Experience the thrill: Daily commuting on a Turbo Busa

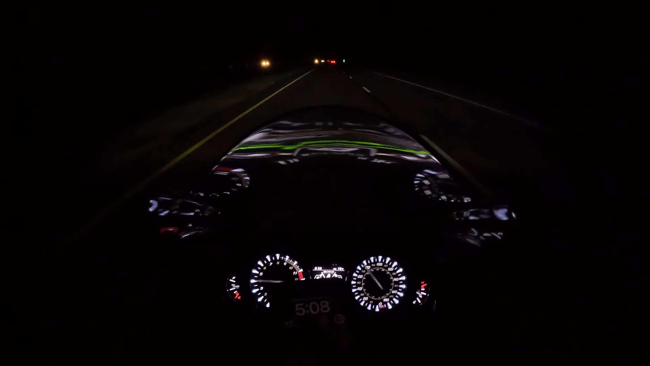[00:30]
Finally gotten to ride Sookie here. And as you can see, I got cruise control on. It's still working with the turbo. Everything seems to be working fine and dandy. How the hell's everybody doing? Good morning to everybody. It's a fine Wednesday morning. It's not too hot, 76 degrees. As long as you went down the road, you know, on a motorcycle, it ain't too hot. Just want to get a little bit of the ride in.
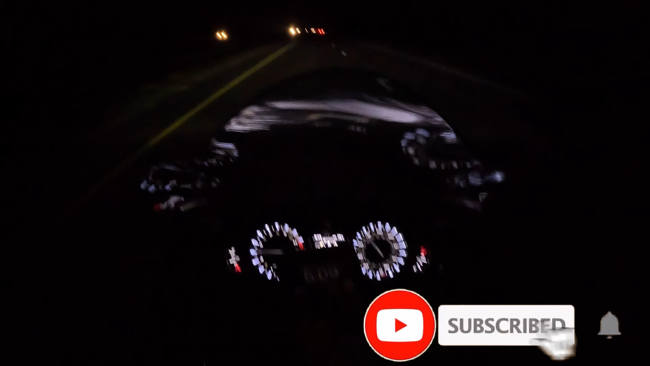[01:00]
We have to see that the cruise control is working. Yes, sir. I'm about to get some gas.